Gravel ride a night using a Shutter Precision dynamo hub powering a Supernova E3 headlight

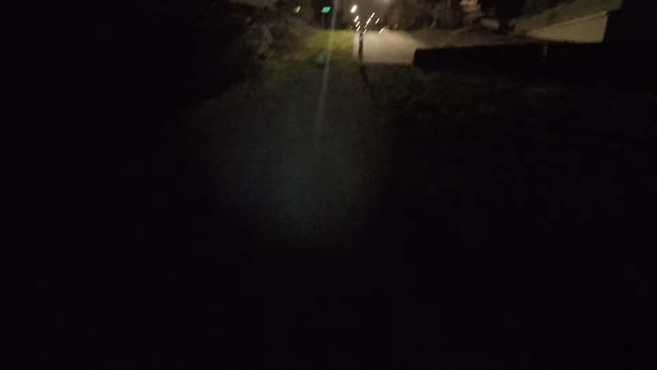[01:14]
Now up here on the right I turn up into the neighborhood and you'll see the light in comparison to the street lights in the area. Get an idea for its brightness in comparison to those. I head up the lane here briefly so you can see what it's like on the tarmac. I may be heading I may be traveling at 18 kilometers an hour now 15 maybe and I'll do a U-turn and head back the way I came.
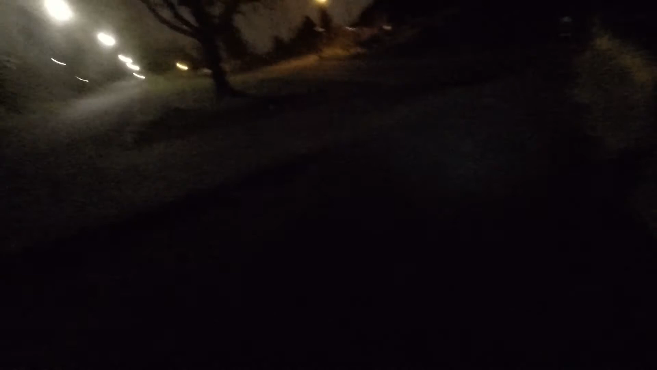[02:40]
So here we are at the top of the hill in comparison to the surrounding street lights again back on tarmac up to I'd say 25 kilometers an hour or so.